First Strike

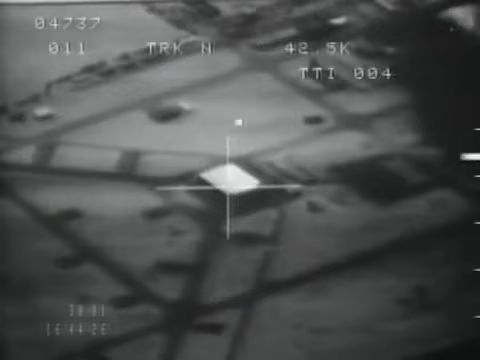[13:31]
hangars and bomb-proof revetments the Allies countered by dropping hardened laser-guided bombs eventually they destroyed 375 of Iraq's 594 impregnable shelters
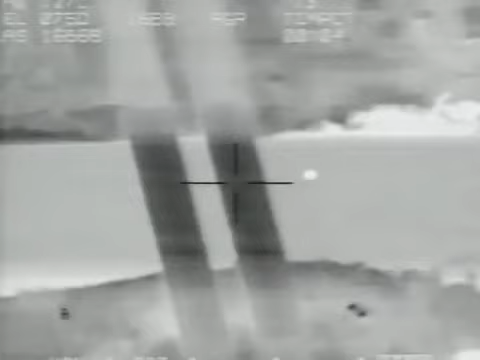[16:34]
the heart of the system is the same radar in every F-15 the APG-70
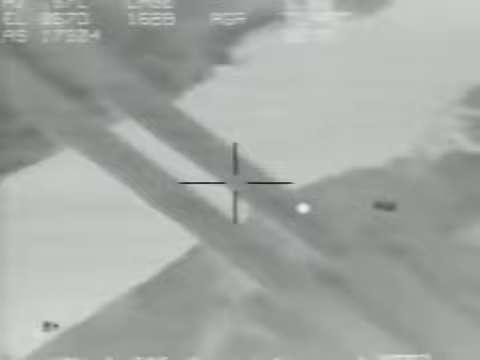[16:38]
when used in a bombing role this powerful radar gives
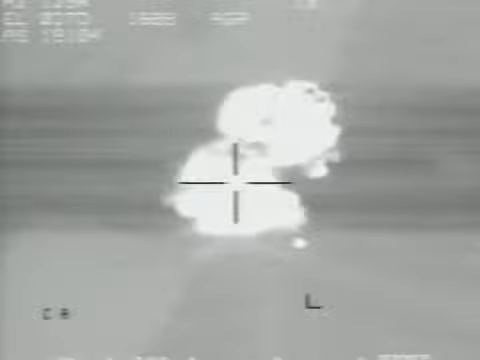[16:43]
pilots sharp views of the targets no matter what the weather
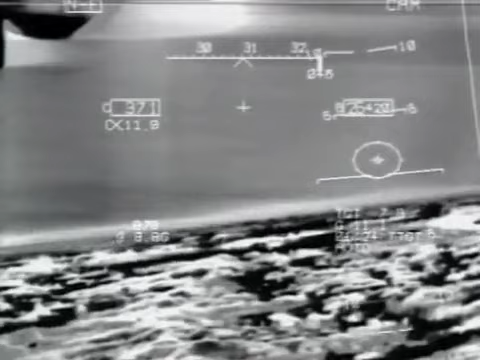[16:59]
terrain without navigation aids it also contains a target tracker and a laser designator
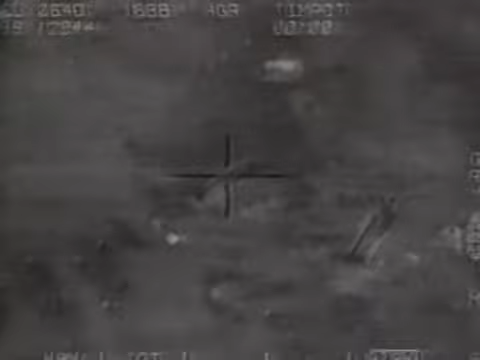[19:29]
seem to have an impact in the first five days of the war Iraq fired an average of
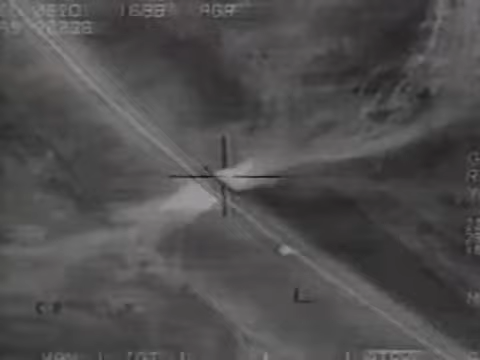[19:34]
five scuds per day in the month that followed the average went down to one per day
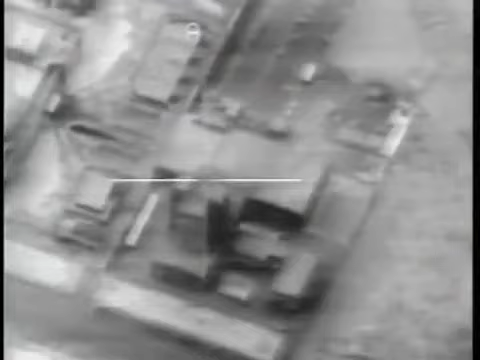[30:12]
Saudi time. Two squadrons of F-117 Nighthawks launched simultaneous strikes across the city of Baghdad, dropping approximately 60 laser-guided bombs on Iraqi communications buildings,
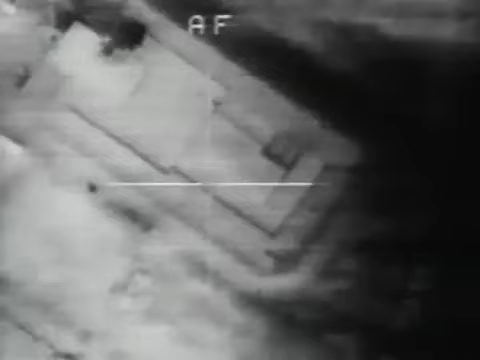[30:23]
air defense bunkers, ammunition bunkers, Scud missile sites, and the headquarters of the Iraqi Air Force.
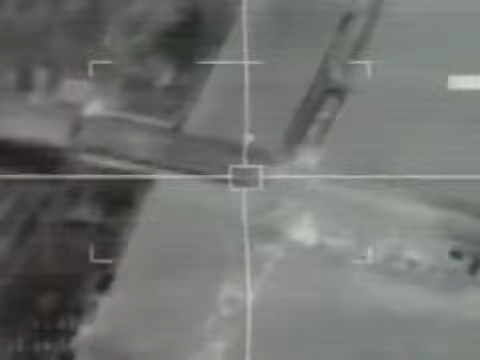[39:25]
The F-117 carries laser-guided bombs, which are actually conventional 2,000-pound bombs fitted with special
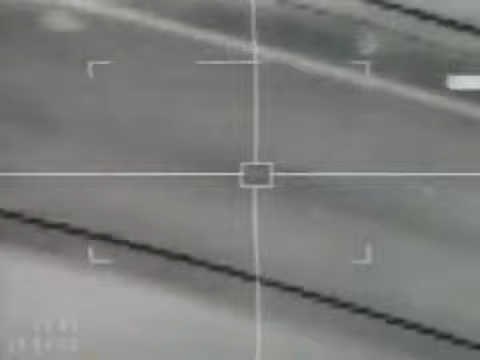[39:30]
noses that steer towards targets marked by laser beams. Laser-guided bombs are very accurate, but they are also very expensive.
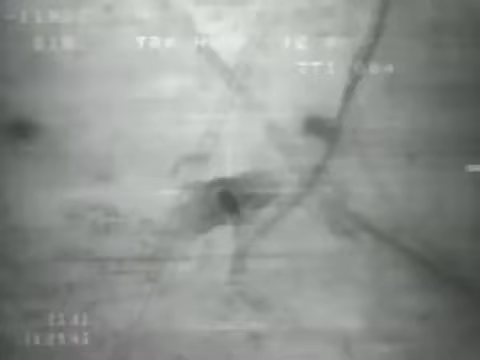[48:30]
then dropped 500-pound GBU-12 laser-guided bombs.
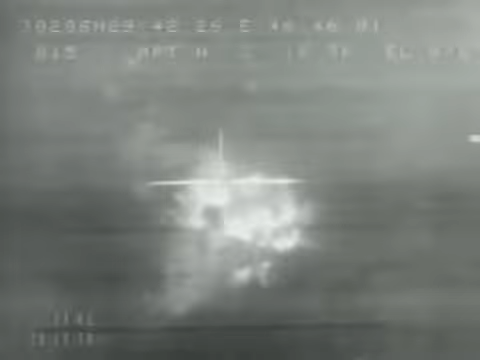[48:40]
In the week before the ground campaign began, F-111s killed up to 150 tanks per night. Overall, they had over 1,000 verified kills of Iraqi armor.
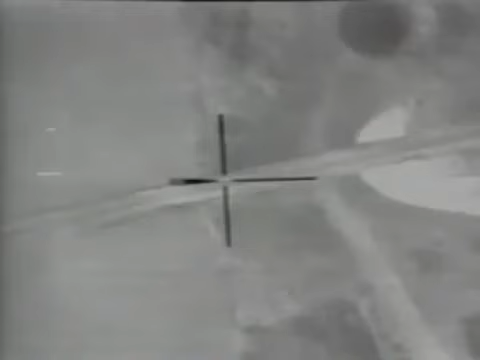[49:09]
but they proved they could very effectively. They certainly were the main airplane that we used to attack airfield, hardened aircraft shelters.